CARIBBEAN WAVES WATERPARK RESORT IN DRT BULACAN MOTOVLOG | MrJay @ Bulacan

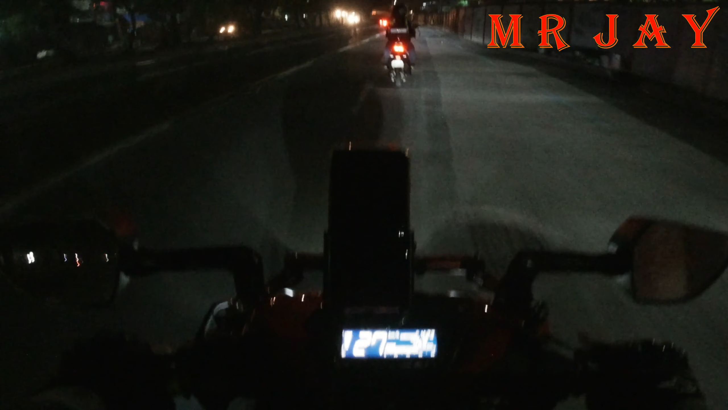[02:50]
Lalargaan na. So Bulacan, Bulacan ang biyahe namin ngayon. 32 na Honda Click ang kasama dito. Ha, apakadami mga sir. Masayang biyahe ito. So C5. C5 pa lang kami.
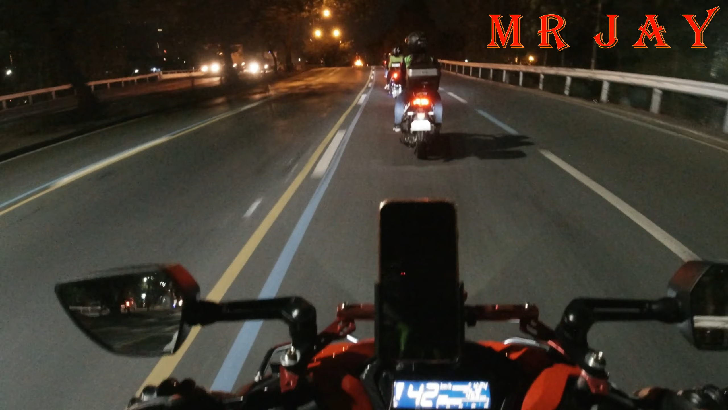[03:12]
Bale mga rider, ang plano kasi sana namin, magmamanilungaw kami. Ako rin, ang daming truck. Magmamanilungaw sana kami sa Nueva Ecija. Kaso, since maulan ngayon, baka kasi mabutang kami ng baha. Kaya nagbago yung plano. Kaya napunta kami dito sa Bulacan. So ito yung plan B talaga. Rider, no. Ayan, kung mapapansin nyo, pagbabiyahe ng grupo, ayan,